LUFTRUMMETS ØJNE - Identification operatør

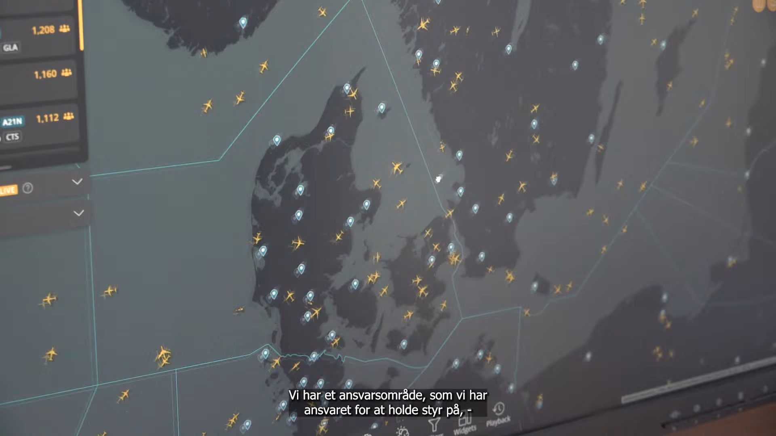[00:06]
Vi har et ansvarsområde, som vi har ansvaret for at holde styr på, hvis man kan sige det sådan. Så vi skal holde styr på alle de fly, der flyver over os lige nu, også for den sags skyld.